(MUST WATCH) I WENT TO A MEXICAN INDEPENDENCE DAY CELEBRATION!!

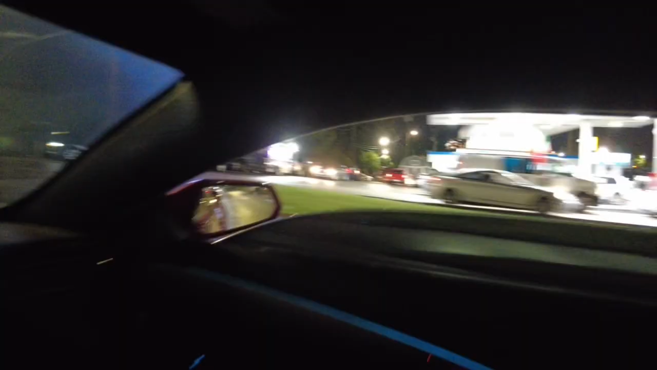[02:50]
Alright, y'all, so it's crazy. Police everywhere. Hope y'all can see.
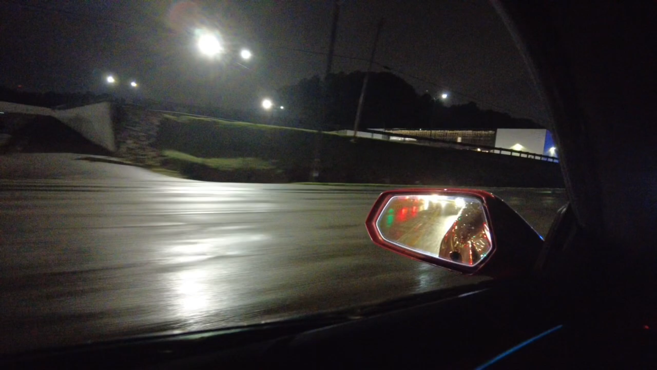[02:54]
Look, I mean, it's jumping, bro. Oh! I don't
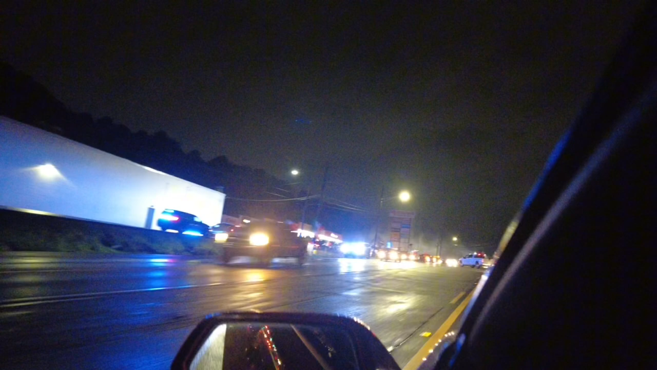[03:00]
know if they're gonna shut it down, or they trying to shut it down, or what, bro. This is a. Oh my god, look at that. Bro, it's insane.
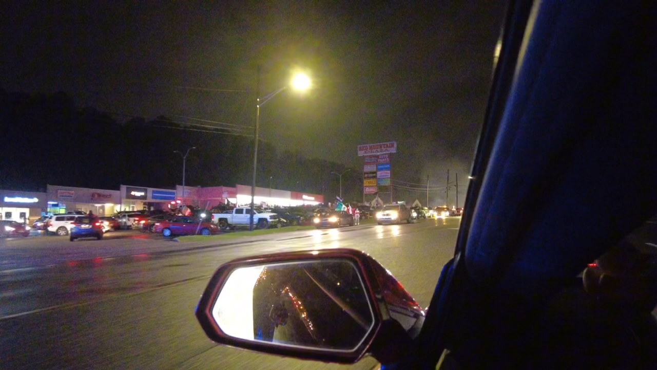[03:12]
Look at all these folks, bro. Look, I know y'all seeing this, bro.